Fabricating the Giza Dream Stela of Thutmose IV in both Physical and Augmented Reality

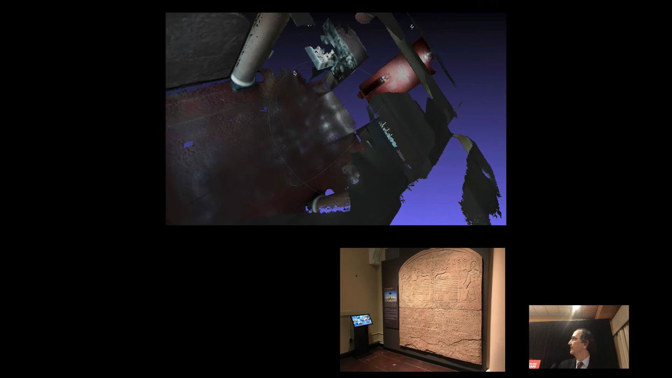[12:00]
gallery space itself in 3d to get the x y and z coordinates there why to do this this is so that you pull the phone out of your pocket and it knows where you are it knows what it's looking at and knows what to show